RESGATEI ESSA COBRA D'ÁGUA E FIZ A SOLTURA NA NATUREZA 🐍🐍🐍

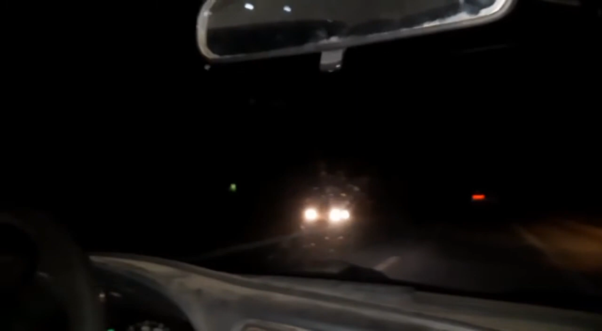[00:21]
Pode ver que aqui na frente, tão fazendo um hospital novo aqui, ó Ó, essa luz que tá acesa aí na frente, aí ó,
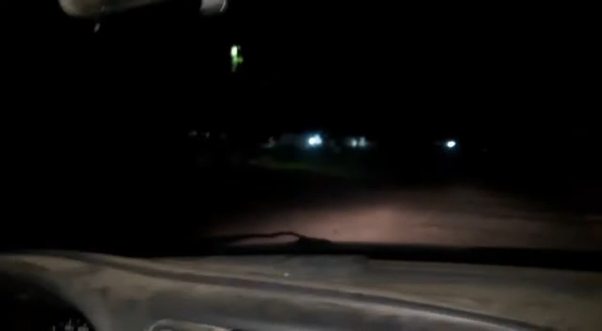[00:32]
isso é um hospital É um hospital mesmo, não, que tão fazendo aqui de Serra Talhada, é um hospital bem grande Ó, galera, é aqui, ó, a chaca do meu tio aqui